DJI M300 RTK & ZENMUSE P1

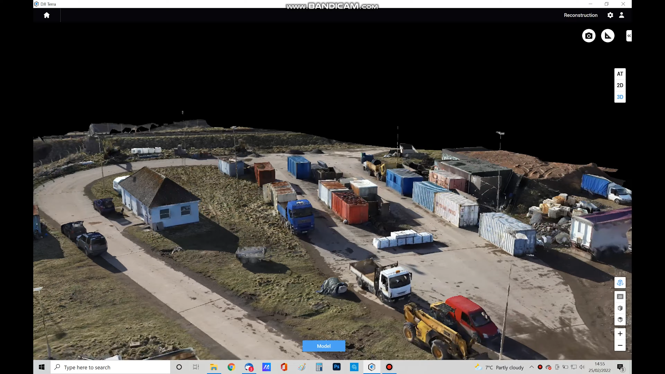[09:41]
going to cost you a little bit after a year now as you can see it goes round and it's sort of rendering if you look at the truck van here just at the bottom right you'll see as it comes around it's going to slowly improve
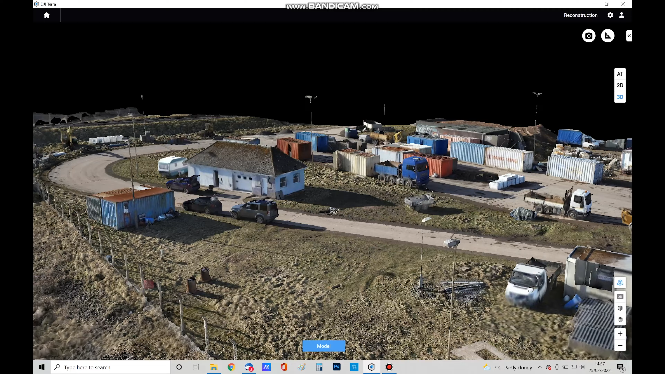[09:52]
the quality as it's taken in the photos from that section and there we have it so once
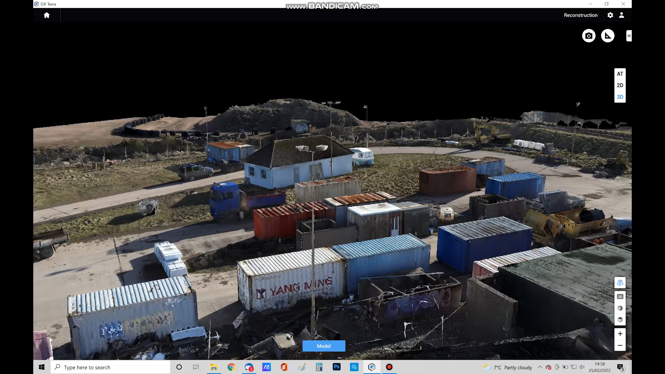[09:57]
it's gone fully round and taken in all the photos and made your
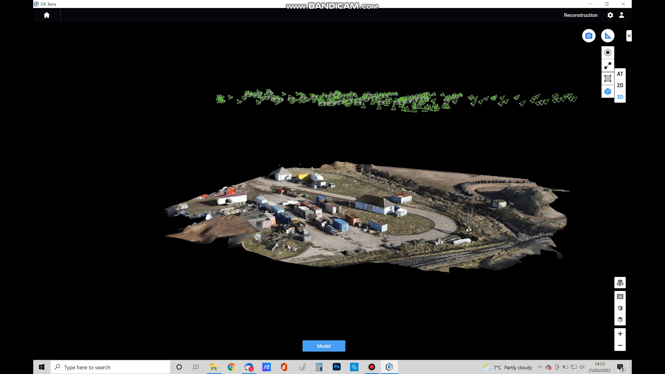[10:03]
orthomosaic you can also see where all the photos from the m300 have been taken and you know this is very interesting
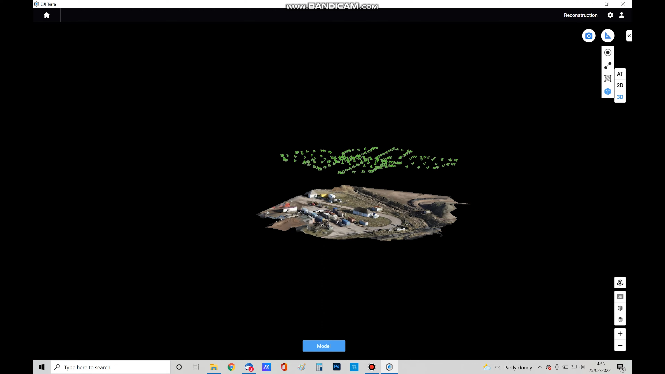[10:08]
just to see you know exactly where it was and maybe seeing some areas that aren't quite the quality you'd like now we're just going to show some of the photogrammetry you can do within the DJI Terra software and here we're just going to measure the roof of our building here and it will show
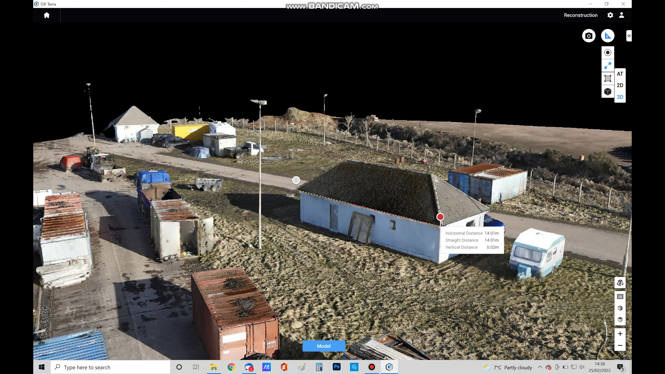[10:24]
you the distance in meters and this is accurate to within 10 millimeters so
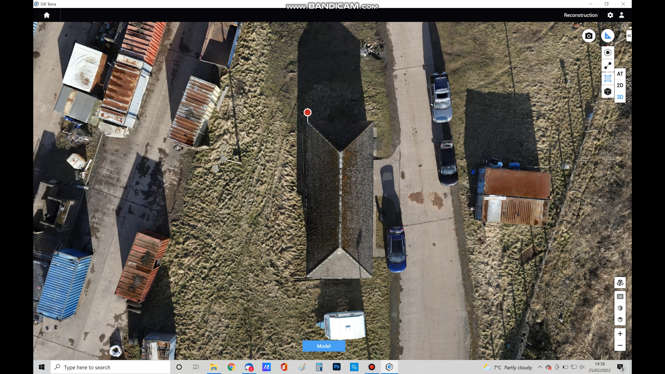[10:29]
quite astounding really to have that sort of accuracy and the best thing about the TGI Terra obviously here we're going to show you it in square meters if you choose a specific box but
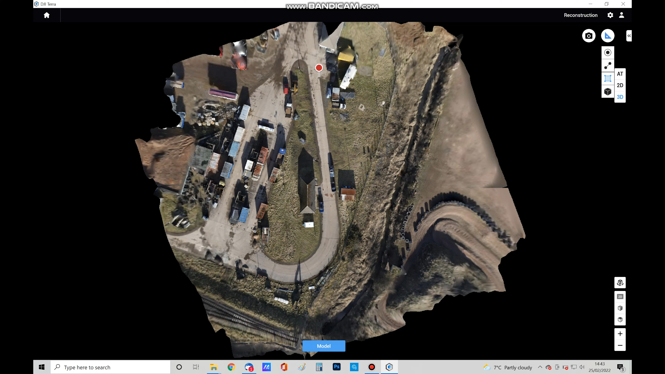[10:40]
as i was saying the best thing about DJI Terra and you can see there's no there's no end to the size you can do this is it's very streamlined from buying the m300 the p1 and then downloading this software you're going to
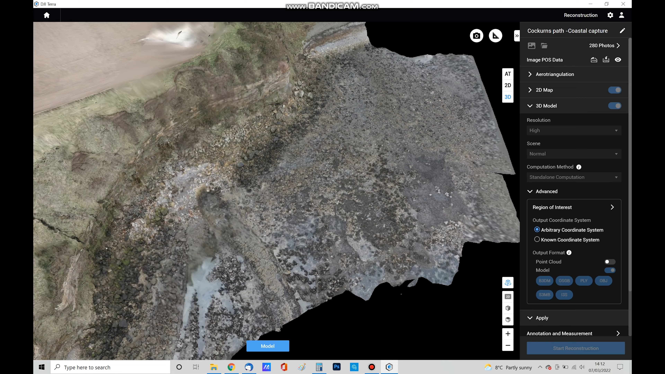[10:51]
have no problems and it's all going to do it very quickly now here we're just showing off a cliff
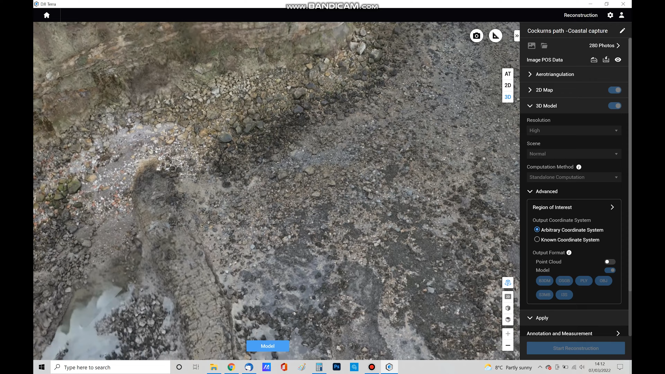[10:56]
face that we wanted to test the vertical ability but we're also going to show you how much you can zoom in and
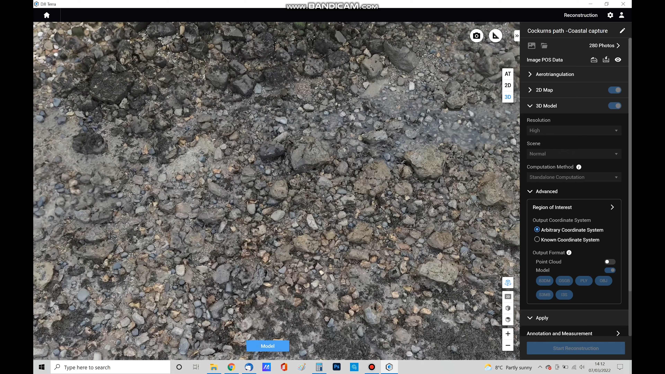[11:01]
basically see every little rock every stone and in this area here and it again it's quite astounding the quality that you can zoom into and then here we're just going to show off
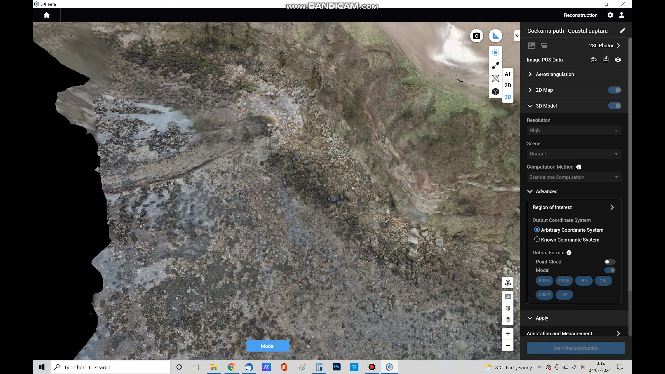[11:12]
some of the vertical measurement because we we tried some of our own photos here as well as the flight path that was chosen and it worked out okay and you can see you'll get pretty accurate data so that was just a very brief insight into